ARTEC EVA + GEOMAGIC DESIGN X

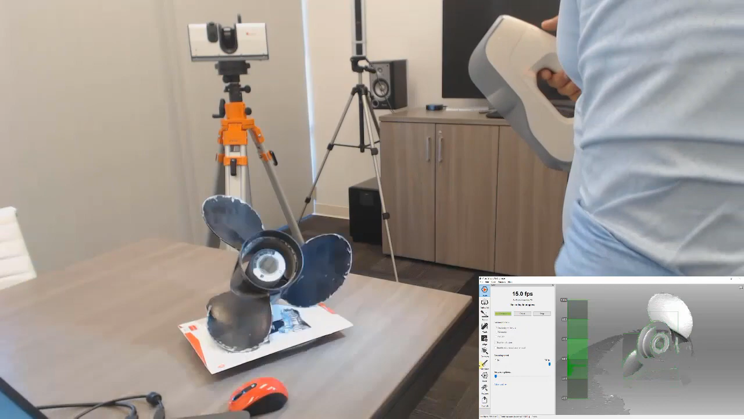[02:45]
We just point the scanner at the part that we want to scan.
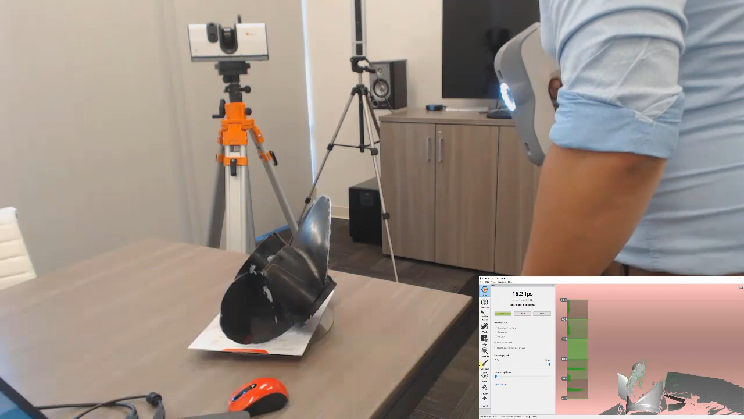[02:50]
It takes care of all the alignments so we don't actually have to align the individual data frames manually.
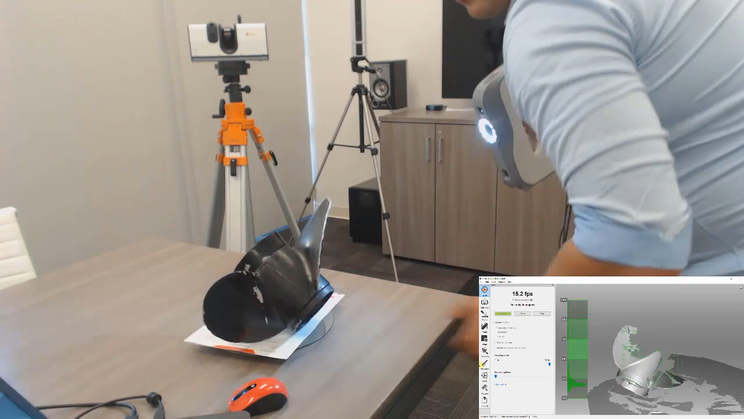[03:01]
We can just let the computer vision system do this thing. We're going to try to get as much of the propeller as possible.
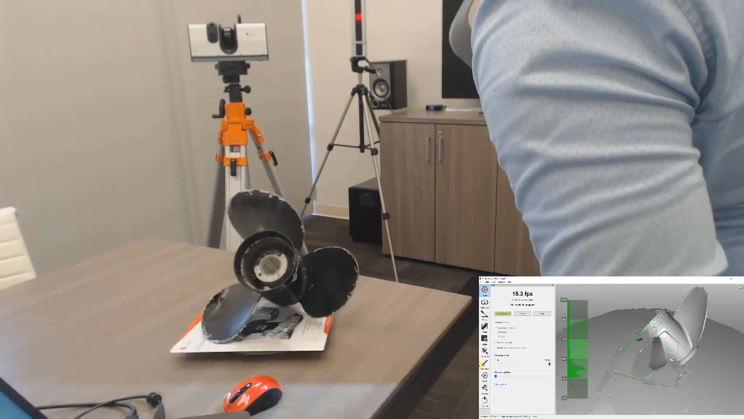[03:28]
And there we go. That's that.
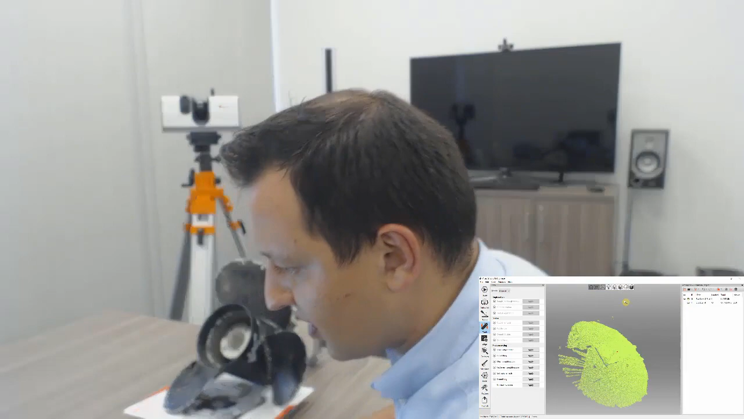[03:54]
This is the real-time fusion or the real-time meshing result that Artex Studio gives us by default.
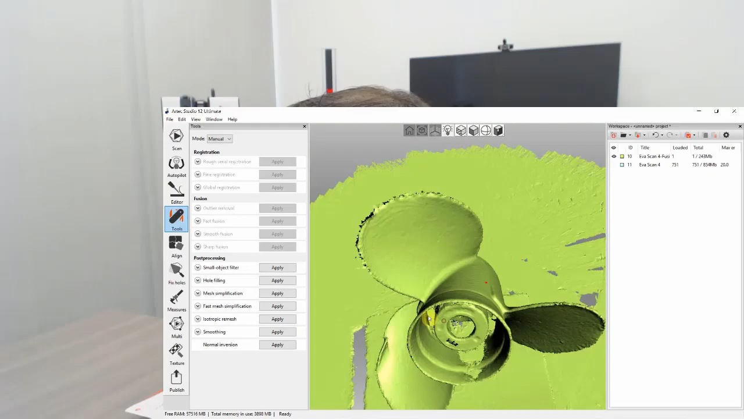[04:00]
And you can see it's a pretty complete file. We could just export this file, but it is a file generated in real-time.
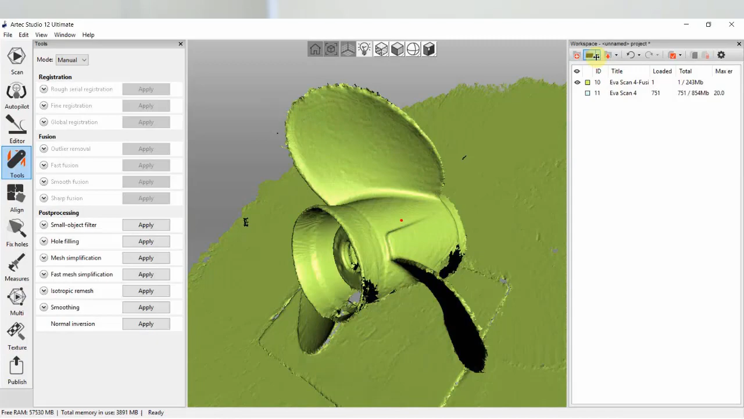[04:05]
So it's inherently lower quality than the best that we can do.
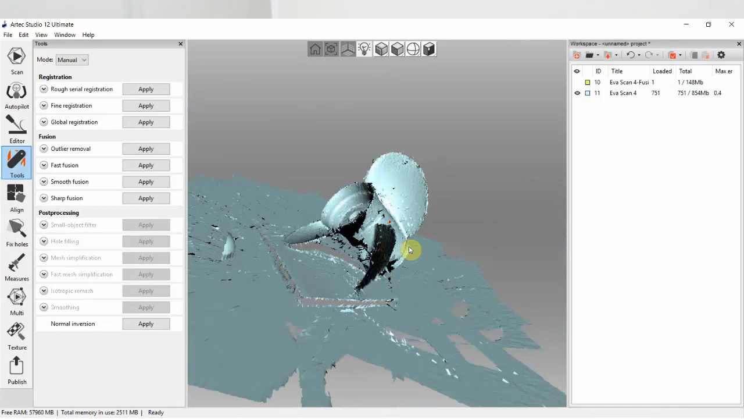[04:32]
And here we go. Now that this is complete, we can remove the table and the base. So we're going to go into our editor and use the eraser tool to get rid of this data.
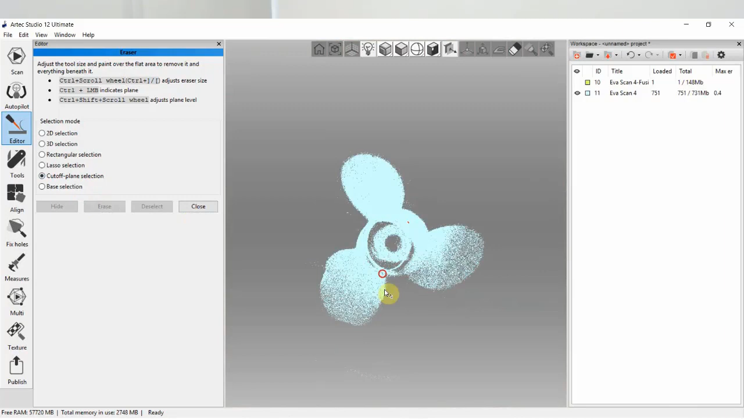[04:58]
We've erased that. Now we just have the part next step.
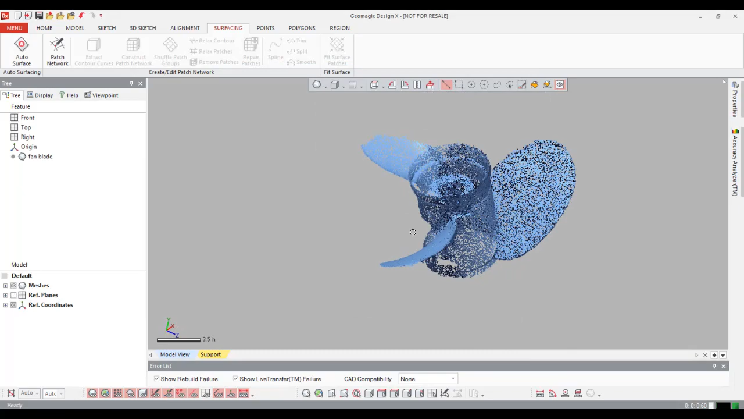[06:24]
It looks, yeah, they are having a hard time with that propeller.
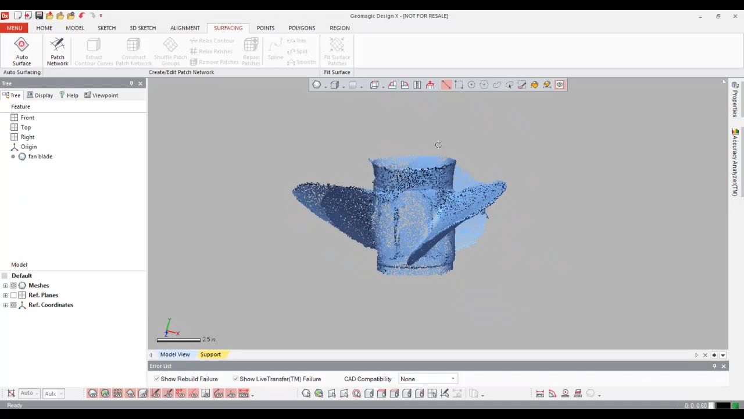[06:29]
But it's totally manageable. So the first thing we need to do is, oh, there's another little divot.
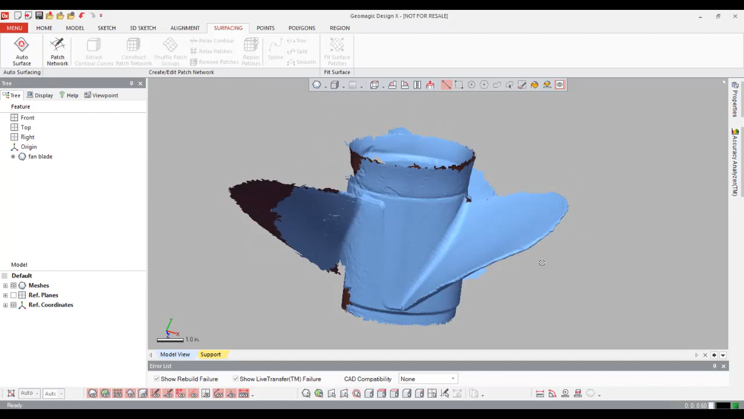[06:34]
The first thing we need to do is region this part. And what region is going to do is going to take a look at, it's going to do a curvature based analysis. And it's going to try and pull geometric features out of all of this, out of all of the mesh.
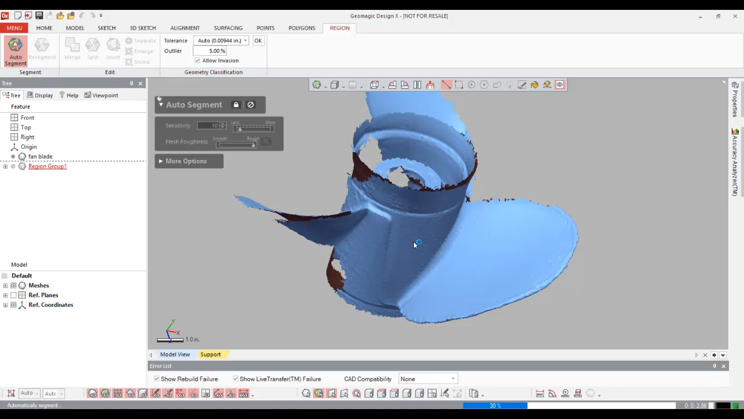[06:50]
So where a cylinder is, it'll say this is a cylinder or it should. And this area should be a cone, plane, probably a revolution, maybe a free form, things like that.
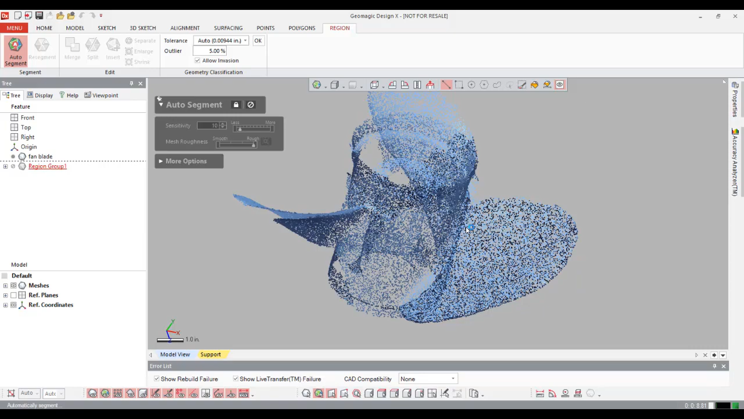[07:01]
And it'll do that throughout the part. Then at that point, we can do a lot of different things with the regions. So, yep, so here you can see I now have a revolution.
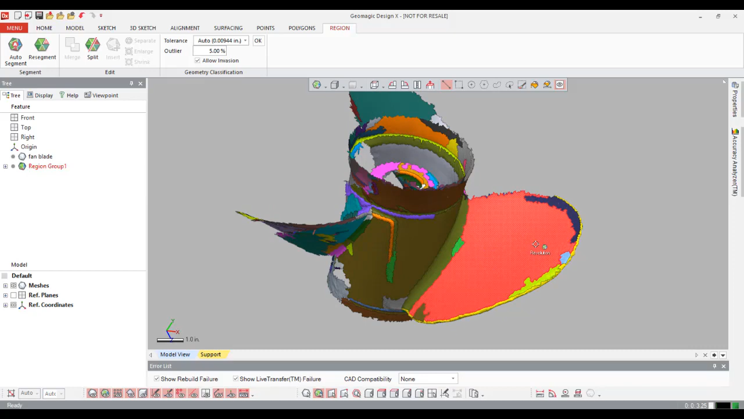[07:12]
I have a revolution and a cone, cylinder, cylinder, so on and so forth throughout the part.